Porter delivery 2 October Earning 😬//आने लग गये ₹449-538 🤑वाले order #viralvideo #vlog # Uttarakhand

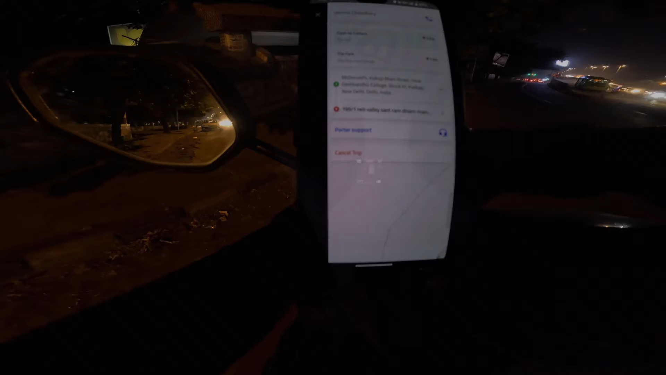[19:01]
जी से जा रही है और यह जाएगी वाई और यह जा रही है नी बिलेज न्यू
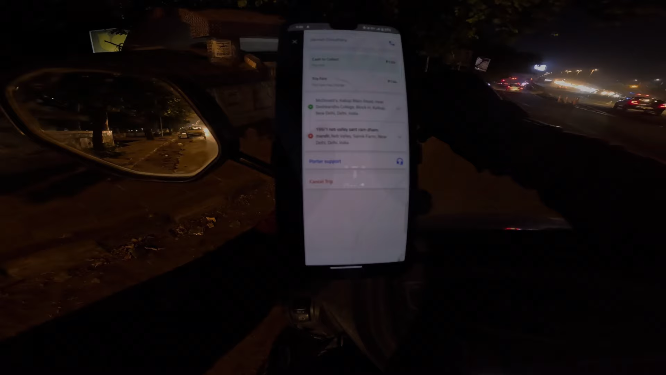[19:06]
� दिल्ली तो मैं दिखा देता है वाई चार्ज मैंने अभी चार्ज किया आदा घंटा बैठके 37
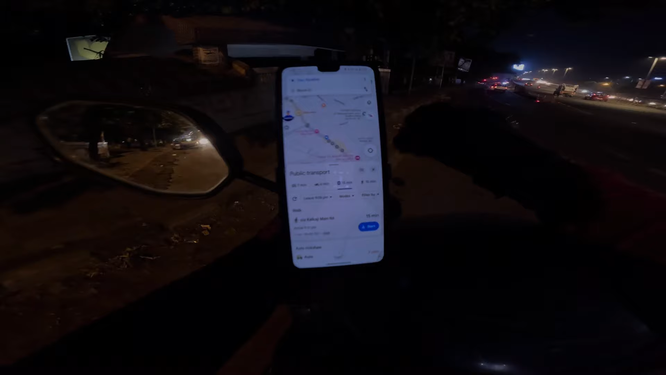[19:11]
परसेंटी चार्ज हो रहा है बागी देखो पिकप भाई 2.3
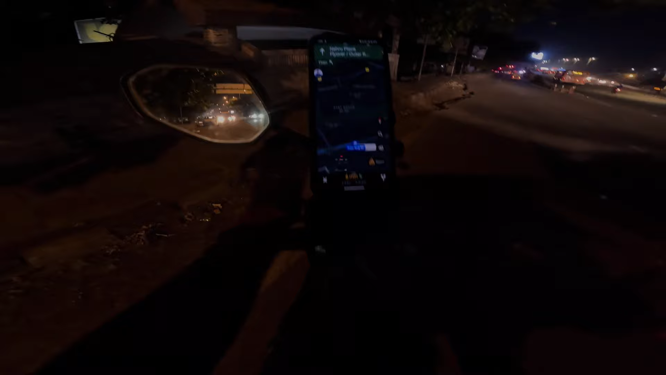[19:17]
किलम्टर पिकप डिस्टेंस दिखा रहा है तो भाई लोकेशन पे तो मैं पहुंच चुका हूं और बागी
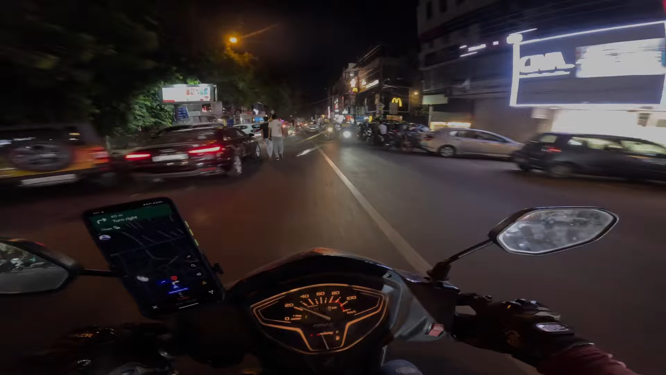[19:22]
एक ब बॉर्ड दिख रहा है ना तो भाई यहीं से मिरको
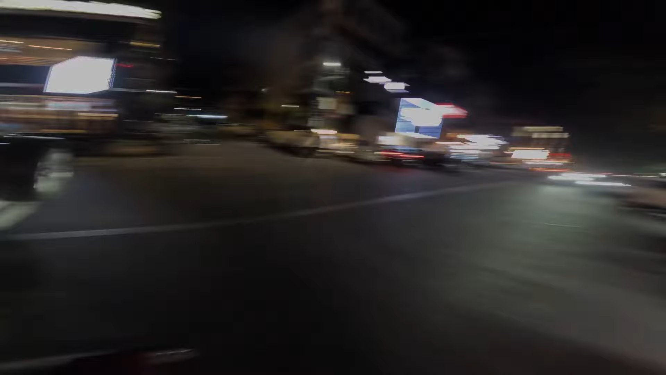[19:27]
पिकप करना है तो चलते हैं भाई और जलजल्दी पिकप करके और निकल लेता है और भाई यहीं जाएगा
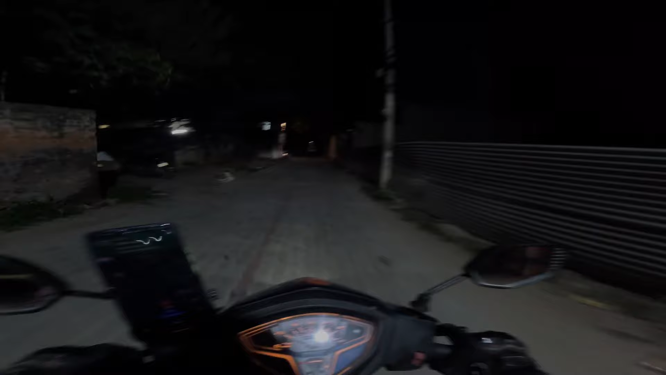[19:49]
चुका हूं और बागी भाई यहीं पर दिखा है लोकेशन एंट भाई पारसल जा रहा दो